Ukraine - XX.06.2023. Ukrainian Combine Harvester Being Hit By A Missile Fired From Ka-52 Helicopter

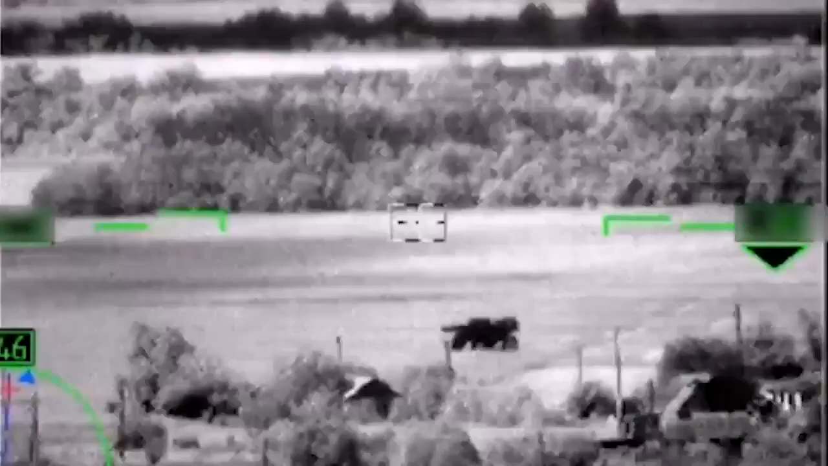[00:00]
Вот они знают, сколько стоит, тогда что за квадрат стоит?
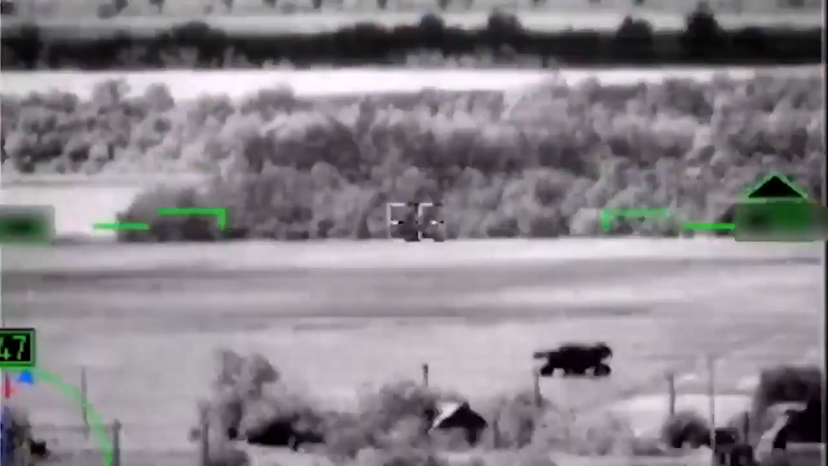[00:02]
А вот, я говорю, что это стоит такой. Вот там пришёл координат. Ну давай по нему отработаем, что тогда. Он готов работать.